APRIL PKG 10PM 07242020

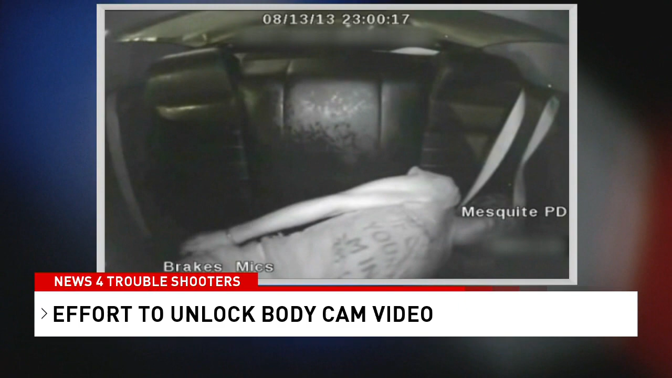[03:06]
Police were called out on August 13th of 2013 because Graham was out of control in a drug-induced psychosis. Somewhere in the melee, maybe getting him in the squad car or something.
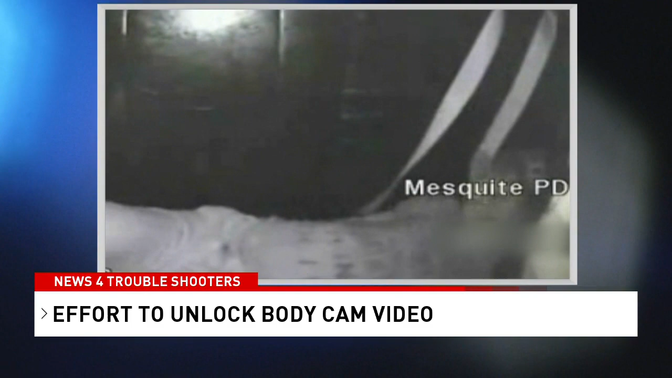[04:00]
He's got an officer pulling his hair and another one pulling at his feet, so he stretched out. By the time they reach the police station just a couple minutes later, Graham is in a much different state.